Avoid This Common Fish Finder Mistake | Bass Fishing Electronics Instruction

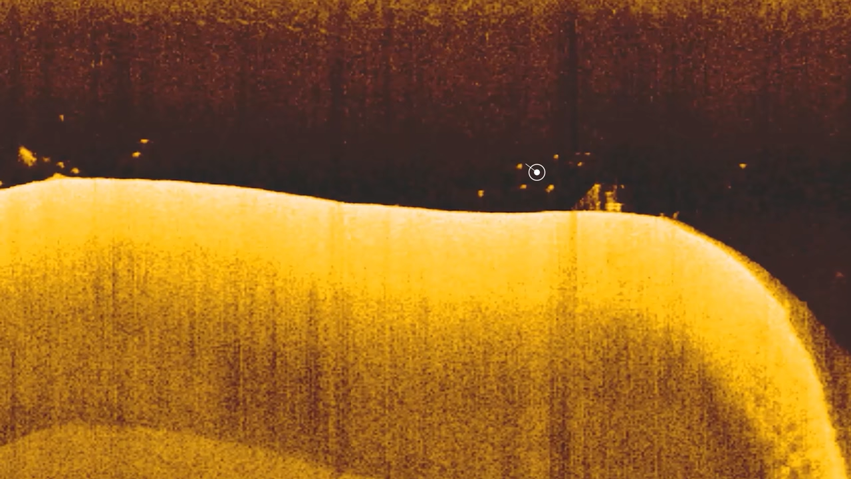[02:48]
What's happening is that the fish you mark on your fish finder are not
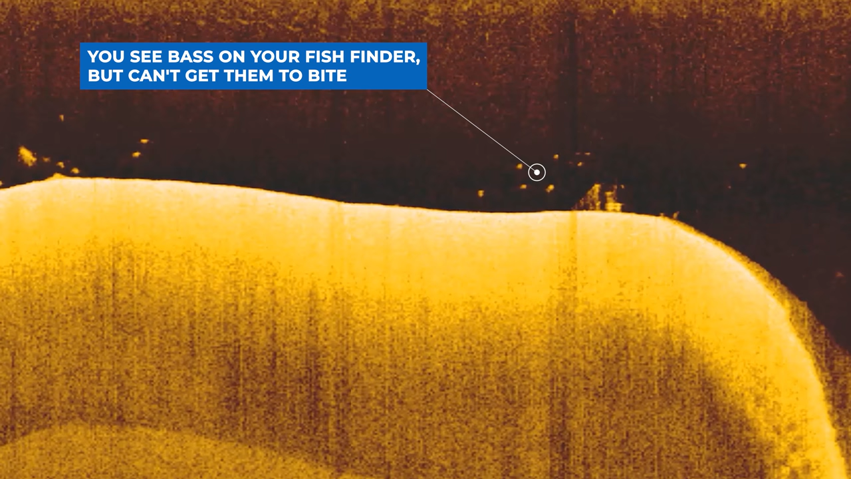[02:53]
actually related to the bottom or to any sort of cover. Instead, those fish are swimming around randomly in the middle of the lake and you just happened to drive over those fish at the exact moment they were at that one location.
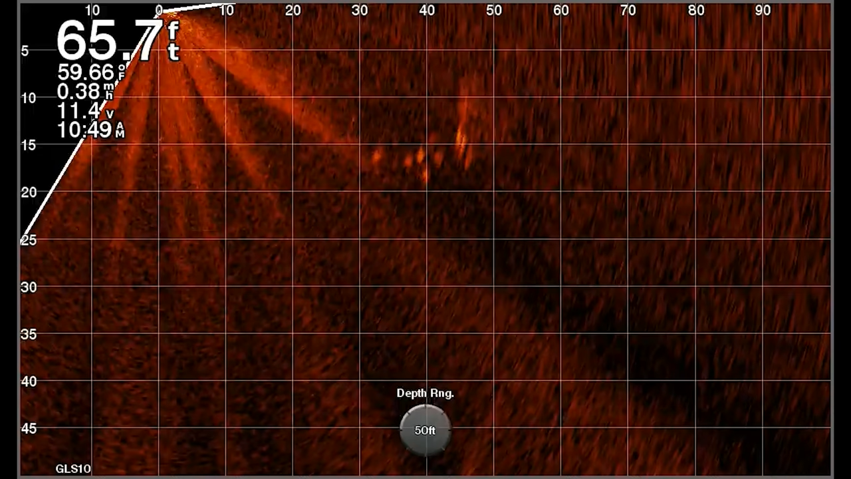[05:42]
On screen: depth 65.7 ft, water 59.66°F
these bass that are chasing schools of shad are a little bit easier to catch because usually you can find times when they're actively feeding on those baitfish.
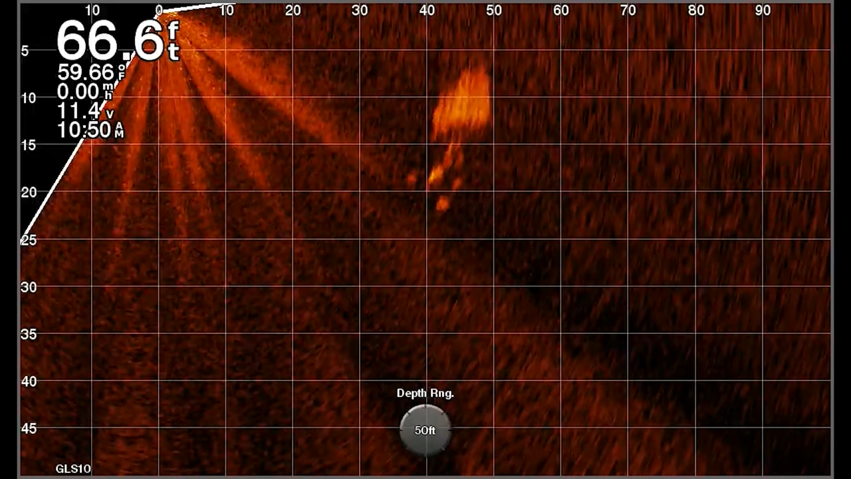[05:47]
On screen: depth 66.6 ft, water 59.66°F
I've made a video about this recently using the Garmin LiveScope to follow around big schools of gizzard shad in the
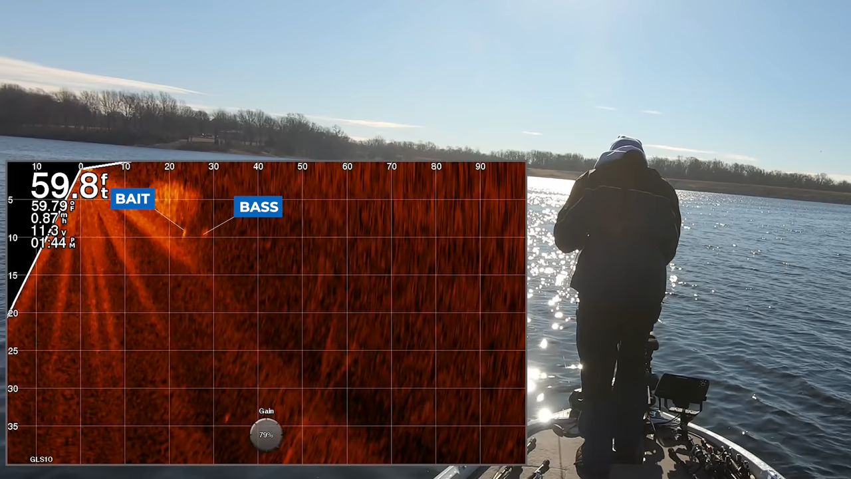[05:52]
On screen: depth 59.8 ft, water 59.79°F
middle of the lake and 5 and 6 pound bass would come up and eat them near the surface of the water even in the winter time.
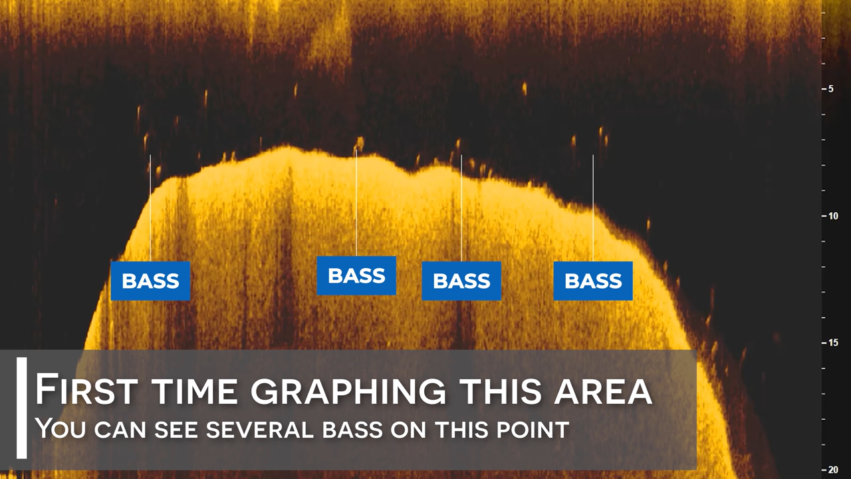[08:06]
I will then turn around and regraft that exact same spot maybe once,
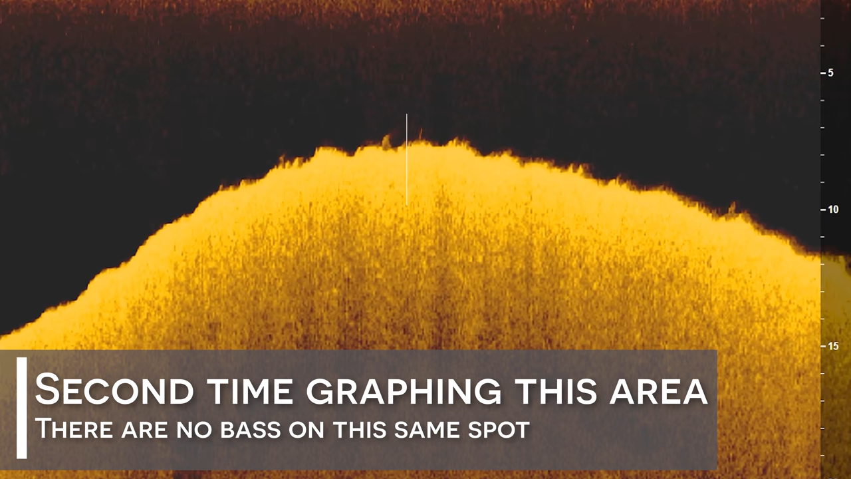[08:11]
twice, or even three times to ensure that that school of bass has not moved.
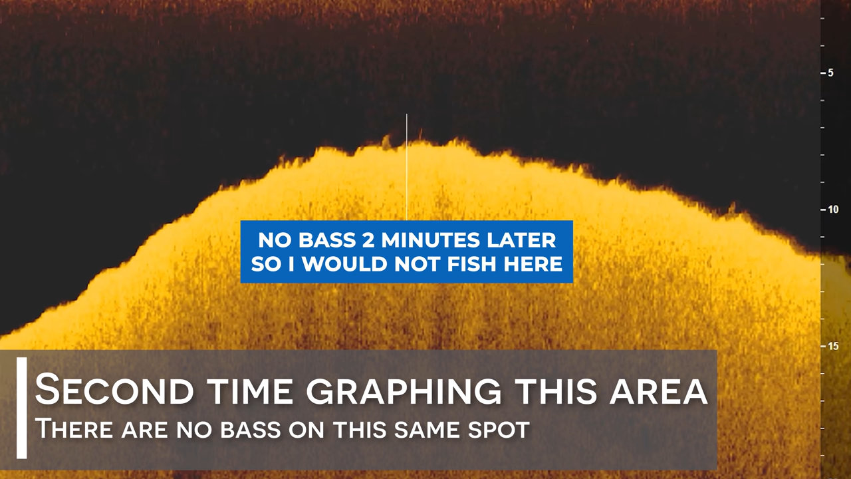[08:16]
Now I'm sure many of you may be hesitant to do this because you may feel like graphing over the same school of fish over and over again would spook the school and make them harder to catch.
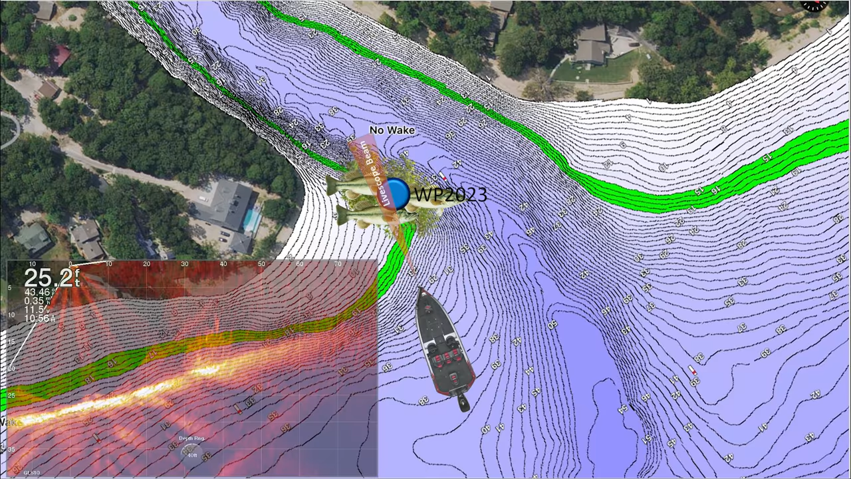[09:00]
For example, you can graph over a school of fish and then spin your boat back around, drop the trolling motor, and use either Garmin LiveScope or 360 imaging to see if there are fish in front of the boat in the exact spot you graft.
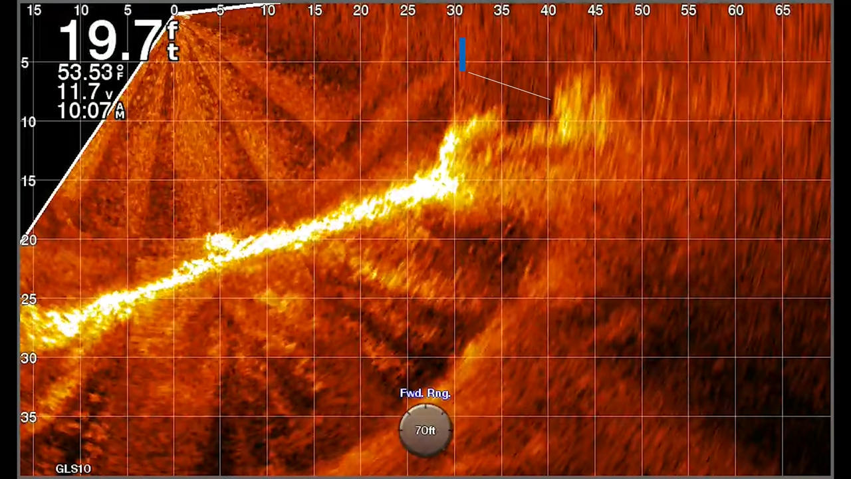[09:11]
On screen: depth 19.7 ft, water 53.53°F
If you point your LiveScope or 360 imaging at the spot where you graft those fish and there are no longer fish there,
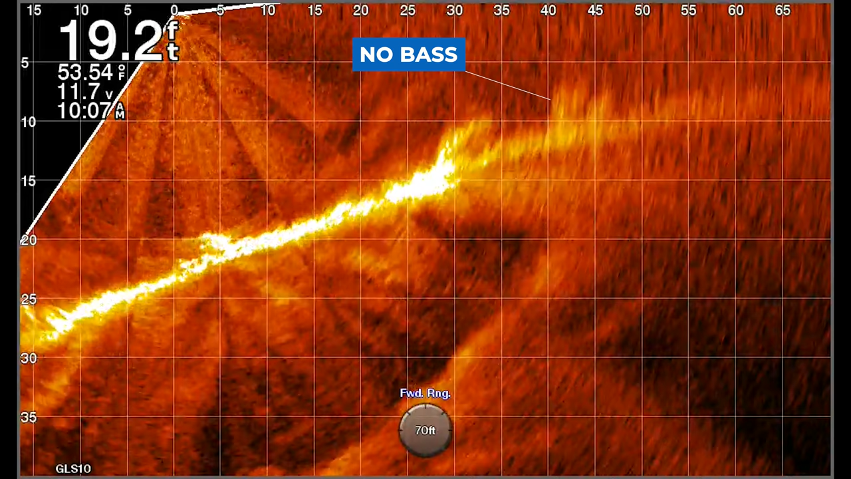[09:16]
On screen: depth 19.2 ft, water 53.54°F
it means that those fish are a migratory school of fish and therefore, you probably shouldn't waste your time fishing that area.
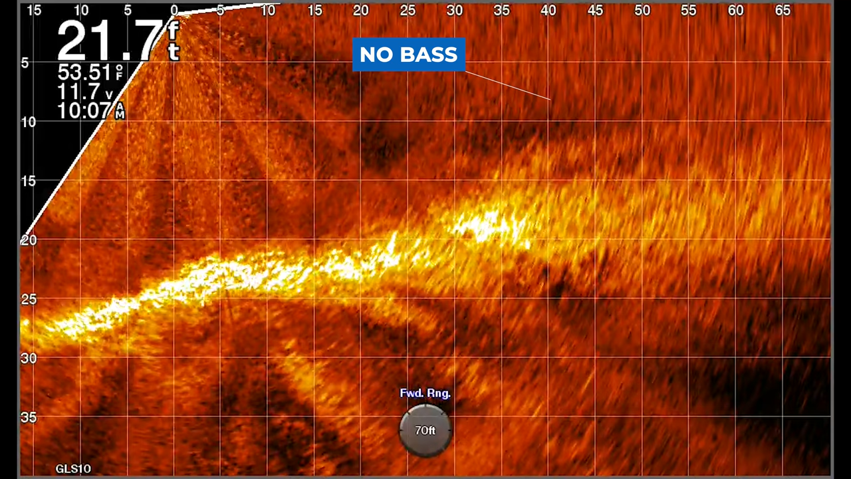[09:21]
On screen: depth 21.7 ft
The only reason that I would recommend fishing for those fish is if you see them actively feeding on bait fish or you know there are bait fish in the area.